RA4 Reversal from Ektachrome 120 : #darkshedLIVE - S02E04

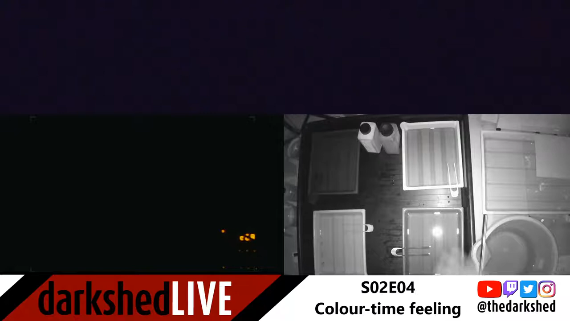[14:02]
Hopefully you can see if I put my hand over here, the trays. So the first thing I'm going to do is get some paper out. So what I'm going to do is just do a full print at the settings I had about 2 hours ago, just to make sure nothing's changed.